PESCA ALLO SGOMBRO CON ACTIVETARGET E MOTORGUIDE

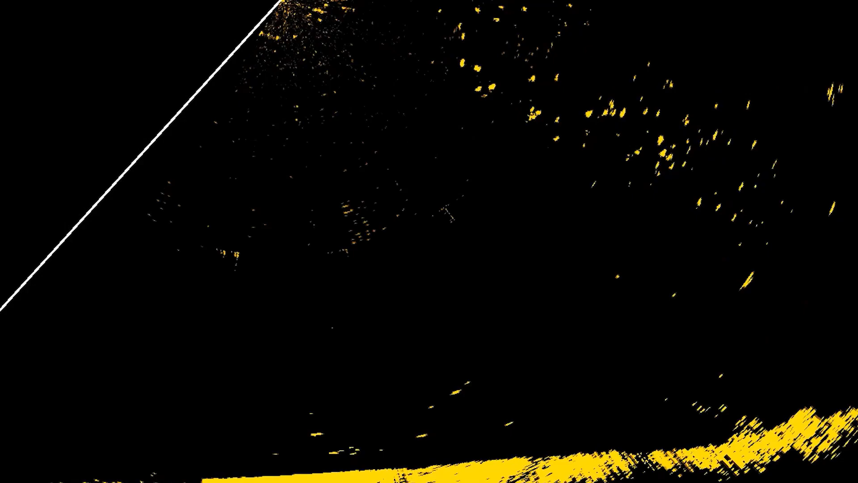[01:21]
strumento che andremo ad utilizzare è l'active target di lawrence posizionato nella versione forward il quale guarderà uno specchio di mare dietro la nostra barca e questo ci permetterà sempre di avere il banco di pesce
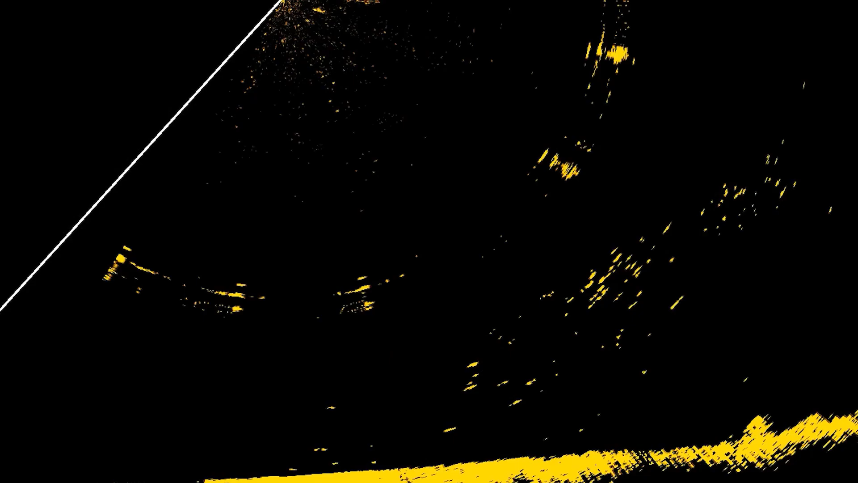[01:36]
sotto controllo il che è fondamentale perché sapremo come si comporta il pesce quando lui